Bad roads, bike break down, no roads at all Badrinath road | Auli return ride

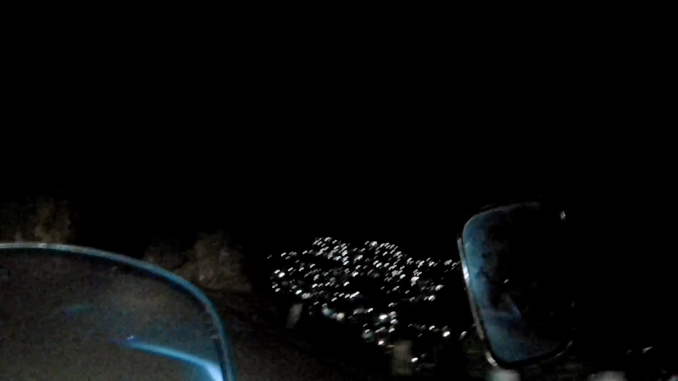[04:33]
And this is looking so beautiful. I have no idea what quality you are watching in.
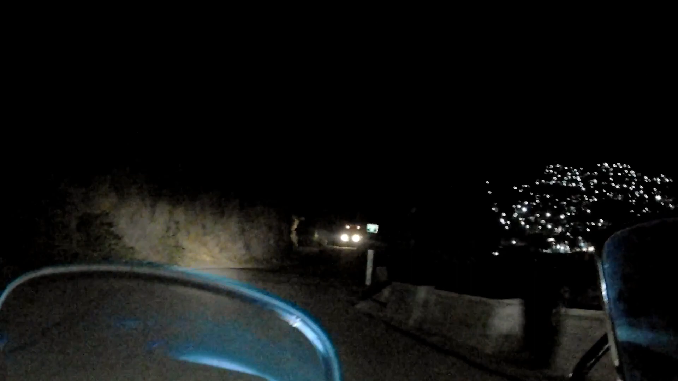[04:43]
Okay. Asam, they said the truck is coming in. White-led. Here we go. So you can see the car. So you can see the car.
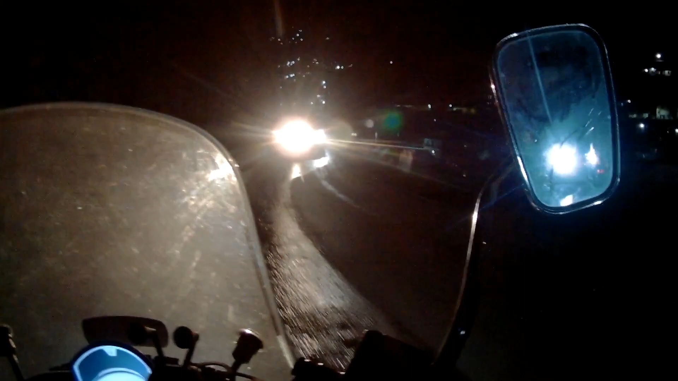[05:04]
Now you can see the car.